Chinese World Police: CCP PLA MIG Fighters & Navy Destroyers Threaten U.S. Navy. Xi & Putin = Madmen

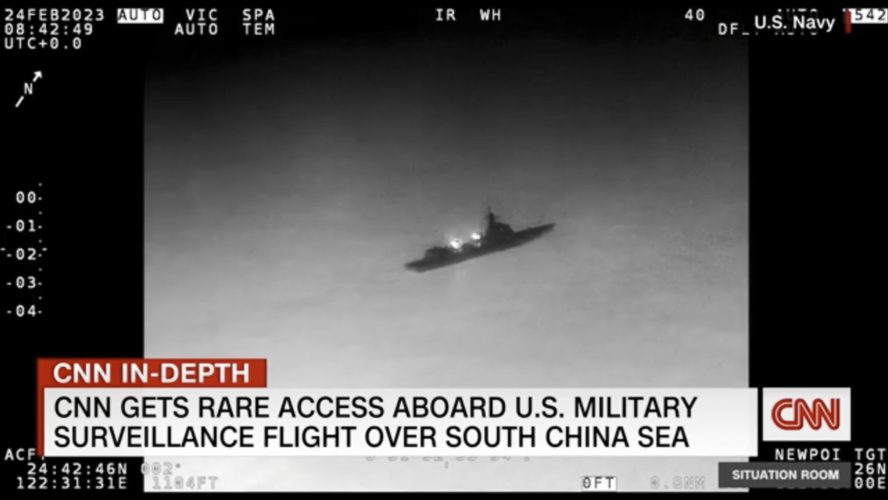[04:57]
U.S. aircraft, U.S. aircraft, here's the Chinese Navy War Chef. You are holding me. Keep safe. Get those away from me. Over. I'm a United States military aircraft and I will remain in the States from your unit.
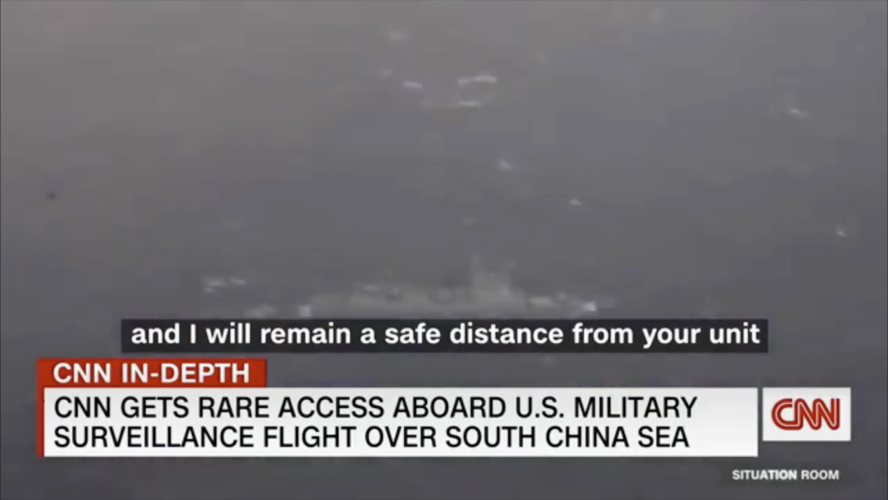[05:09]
A cat and mouse game between two rival militaries in one of the most hotly contested regions in the world.